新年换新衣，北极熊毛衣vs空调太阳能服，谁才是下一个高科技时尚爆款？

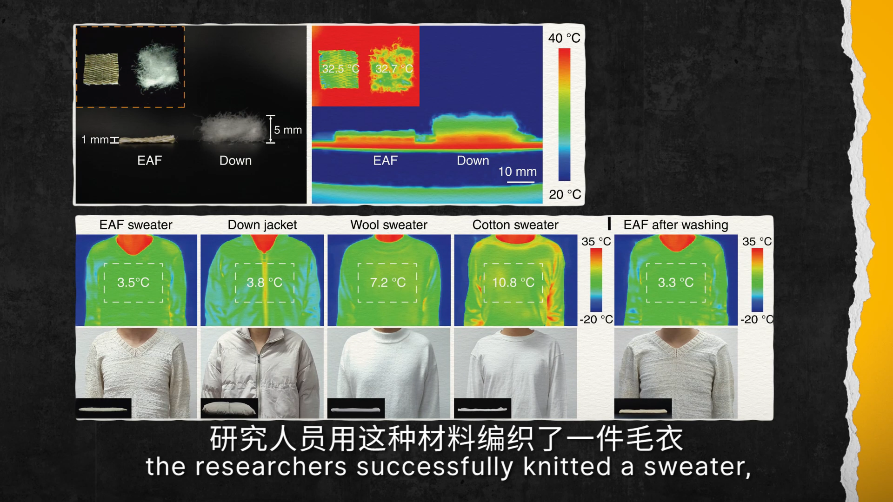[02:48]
With this technology, the researchers successfully knitted a sweater that is only one-fifth as thick as a traditional insulation, but just as warm.